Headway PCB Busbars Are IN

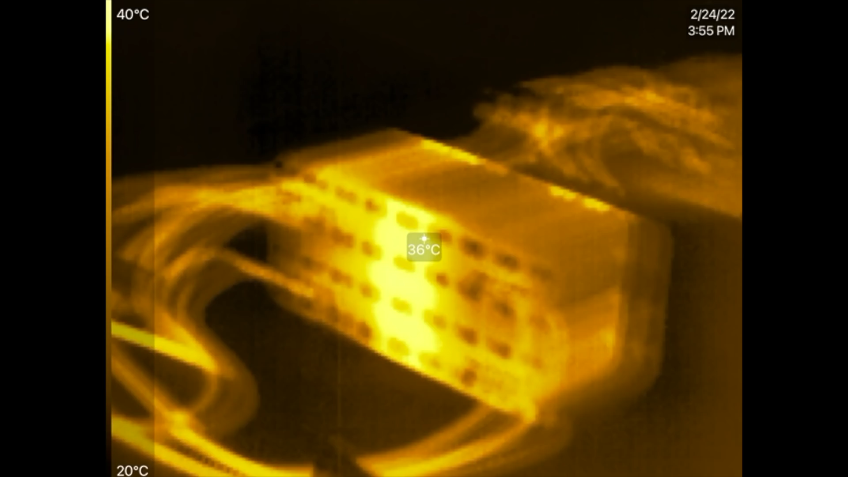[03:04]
On screen: spot 36°C, scale top 40°C, scale bottom 20°C
On the other side, let's look at the other side.
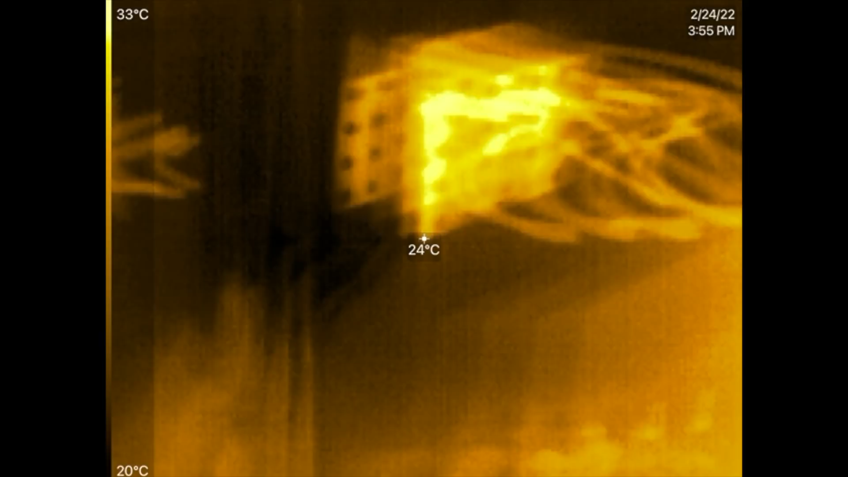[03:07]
On screen: spot 24°C, scale top 33°C, scale bottom 20°C
And similar heat signature there,
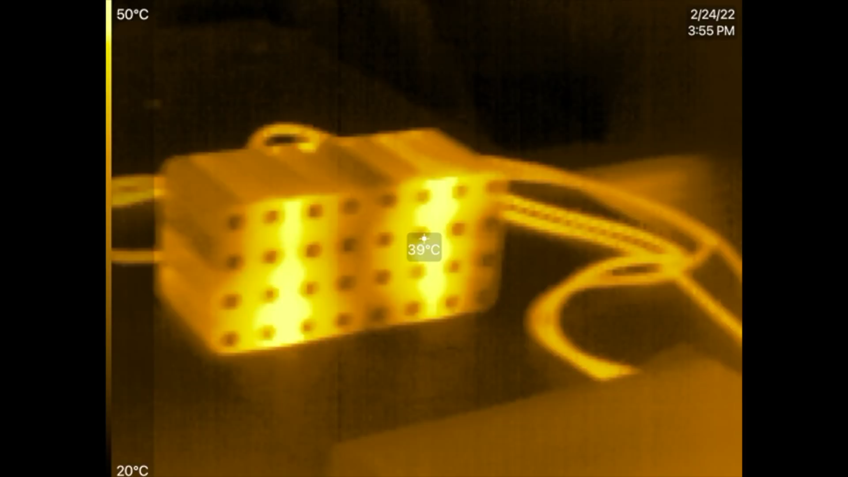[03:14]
On screen: spot 39°C, scale top 50°C, scale bottom 20°C
45 degree, about 45 degrees Celsius, 46,
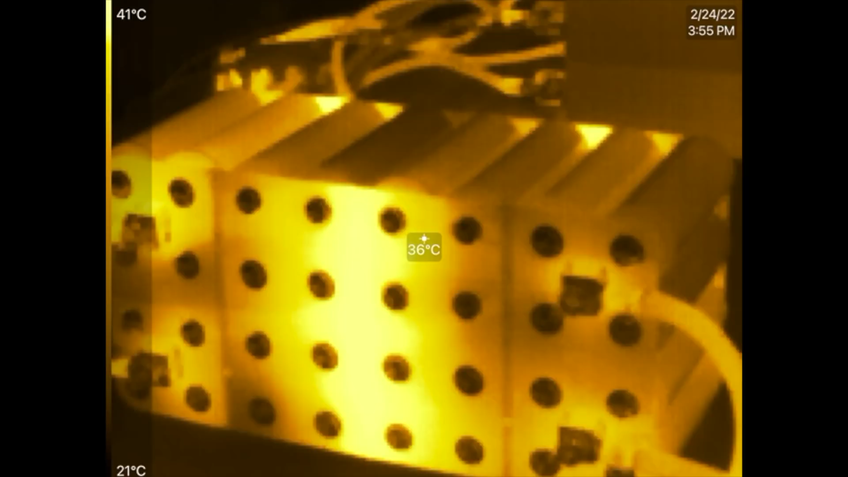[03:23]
On screen: spot 36°C, scale top 41°C, scale bottom 21°C
because there's some heat buildup right there where the terminals are at, too, I guess, but not nearly as much as the other. 466.
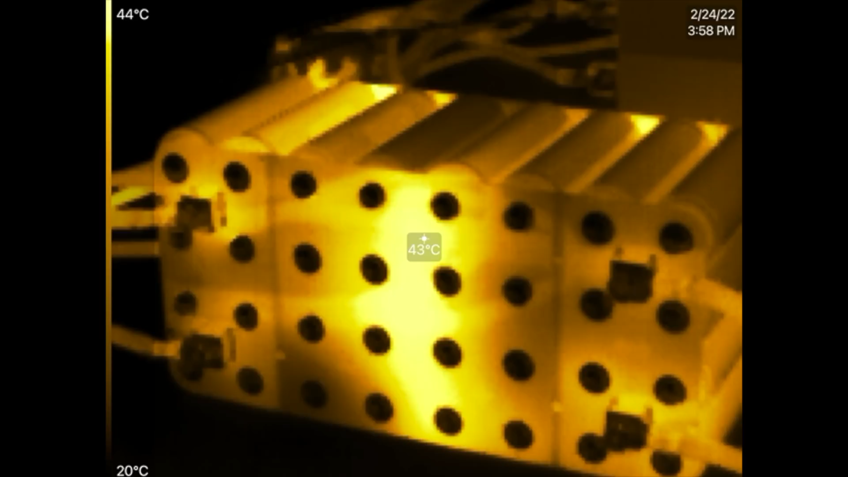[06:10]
On screen: spot 43°C, scale top 44°C, scale bottom 20°C
Yeah, so the heat on the bus bars there never goes above 50 degrees. All right, when you stay around... When you stay below 500 amps, it doesn't go above 50 degrees Celsius.